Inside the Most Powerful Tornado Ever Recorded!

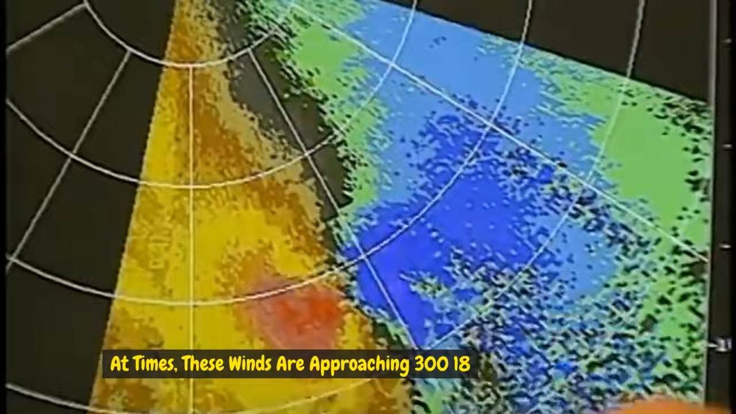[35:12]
The Doppler picked up what few have ever seen, the eye of the tornado.
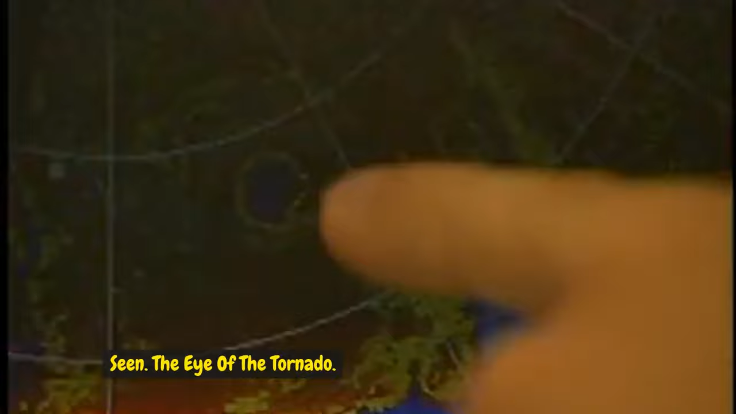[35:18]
Oh yeah, look at that. That's stronger. Nice. Oh yeah, that's quite strong.
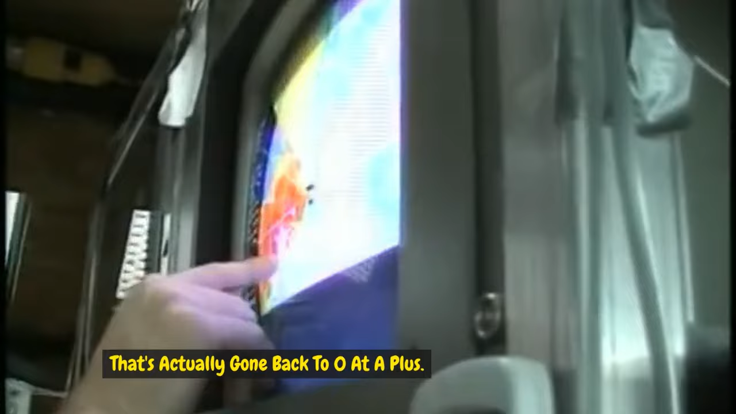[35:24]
That's actually gone back to zero and plus, so that's up at 20 meters per second now. That's getting stronger. Yeah. Oh, there it goes.